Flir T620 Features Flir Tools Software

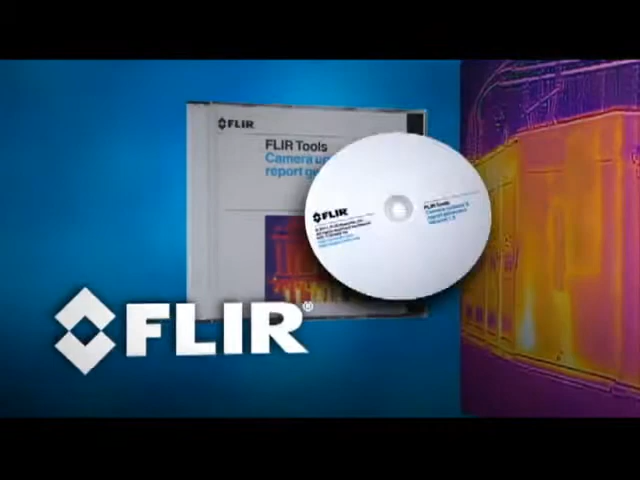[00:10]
New FLIR Thermography cameras now come with FLIR Tools, free reporting software that's simple to install and use on your PC,
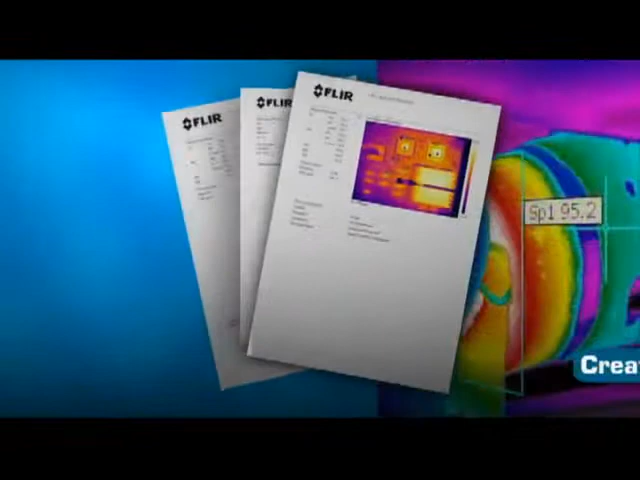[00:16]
so you can create professional IR inspection reports easily to help justify and document repairs.
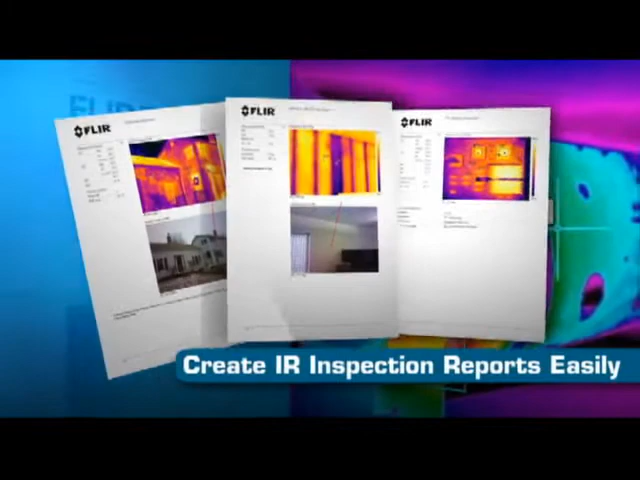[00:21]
Use FLIR Tools to import images over USB from your camera, including IR and visual pairs for side-by-sides in your report.
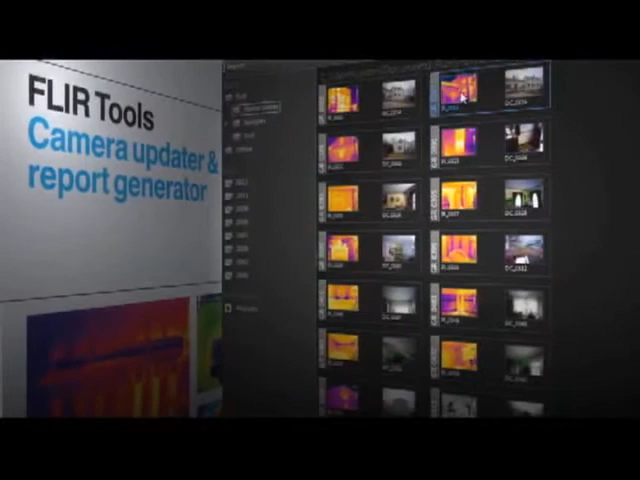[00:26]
Perform detailed post-processing with FLIR radiometric JPEGs,
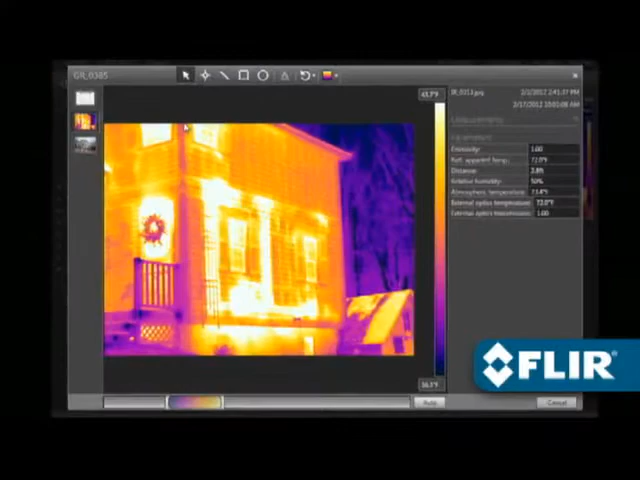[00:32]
thermally tune the image, choose a different color palette,
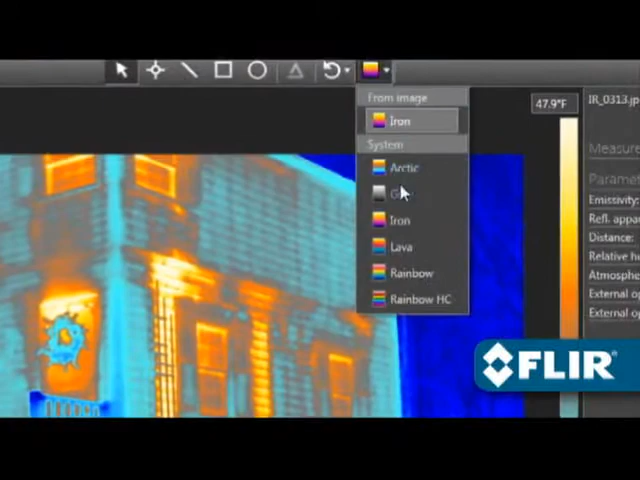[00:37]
On screen: scale top 47.9°F
position spot meters, lines and area shapes to take temperature measurements,
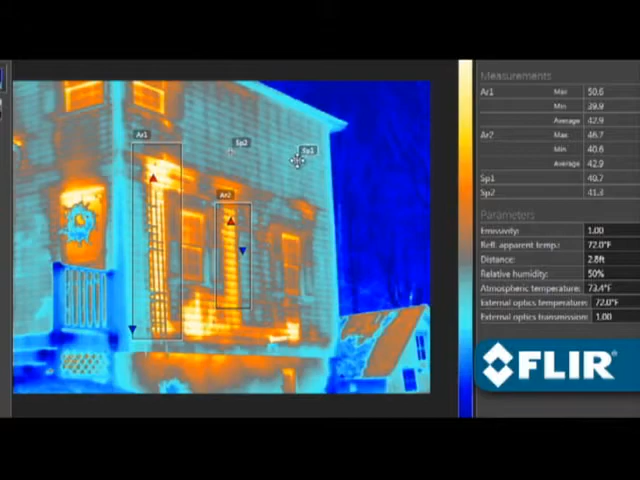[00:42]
even adjust emissivity and other parameters to improve accuracy, and document findings with text comments that automatically appear on reports.
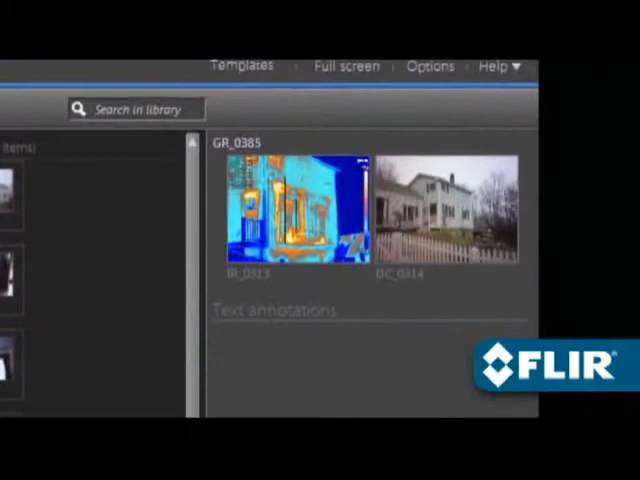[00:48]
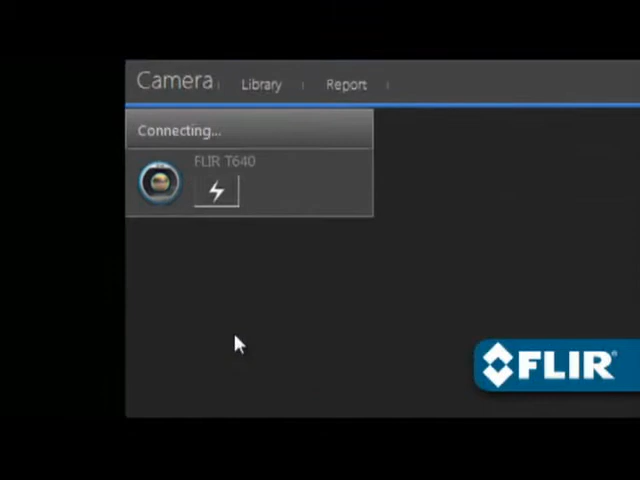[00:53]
FLIR Tools also let you stream live video from select thermal imagers and take remote control of T-Series models over USB or Ethernet,
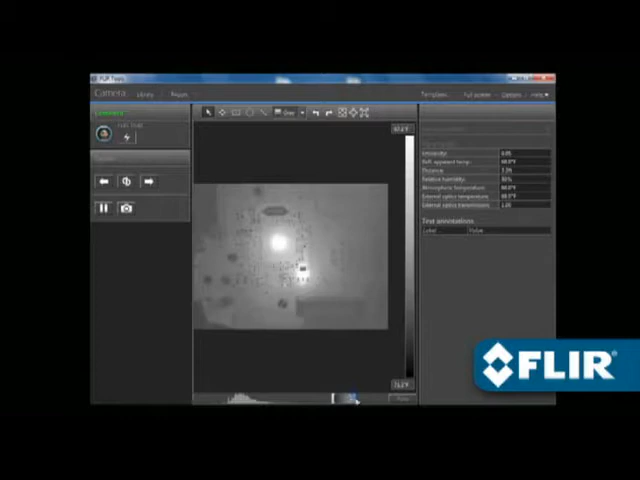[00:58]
great for situations where the camera is out of reach or needs to stay locked on a target.
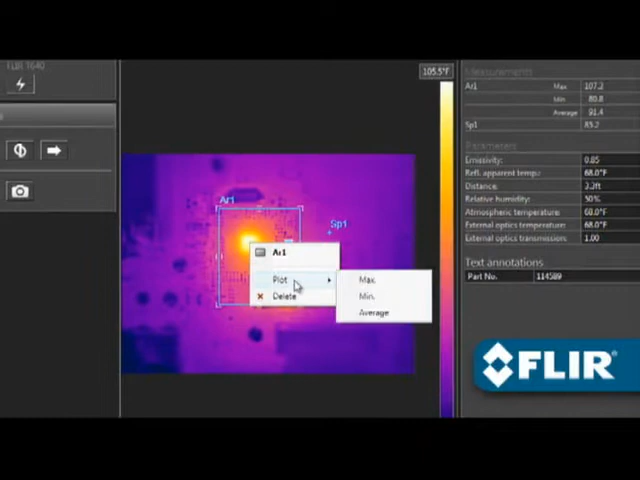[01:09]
You can even right-click on a measurement tool to create a temporal plot, handy for recording thermal changes over time.
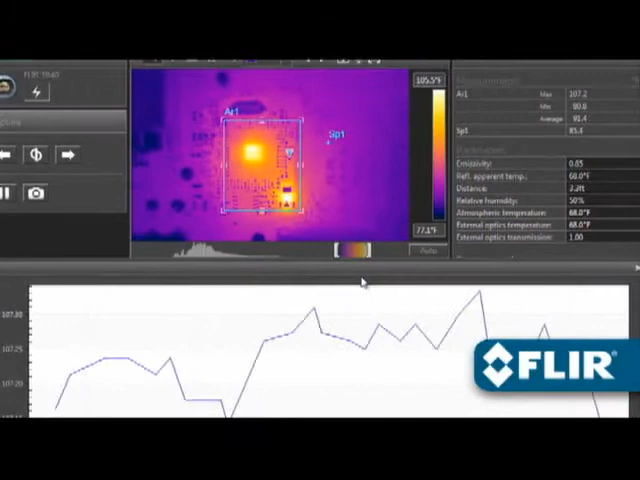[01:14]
FLIR's new T-440 and T-640 now
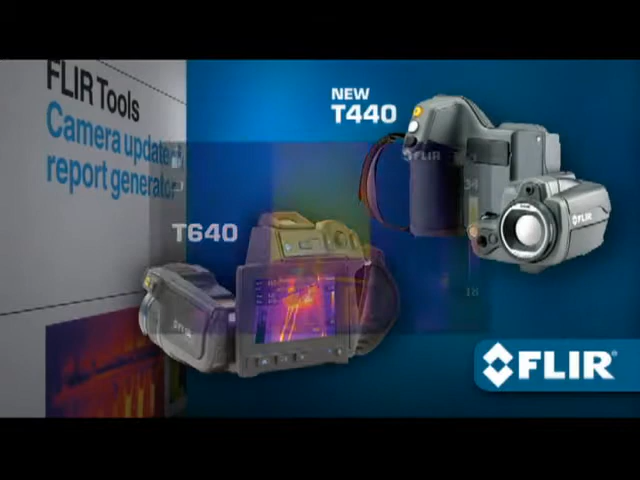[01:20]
offer MSX enhancement that adds visible light definition to thermal images in real time right in the camera,
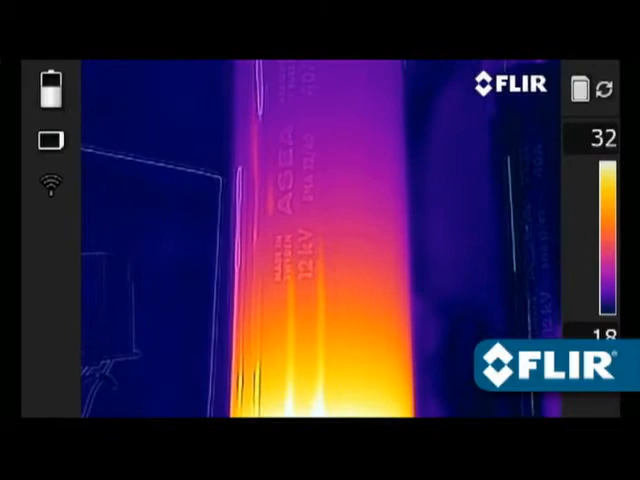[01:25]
adding a whole new dimension of detail to better highlight problem areas.
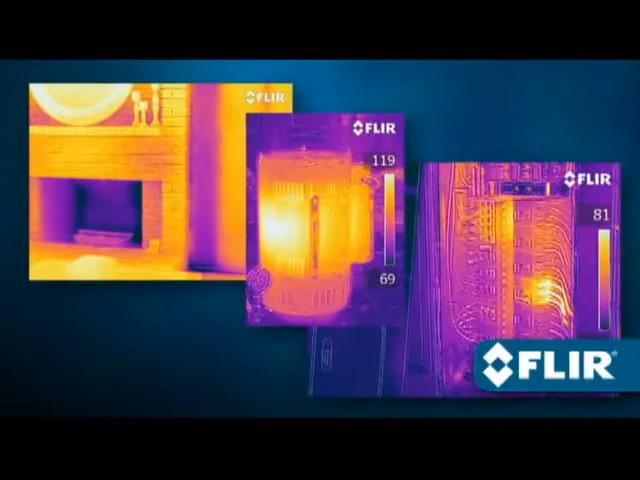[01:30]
Just like other FLIR JPEGs, saved MSX images are fully radiometric and easy to refine with the software.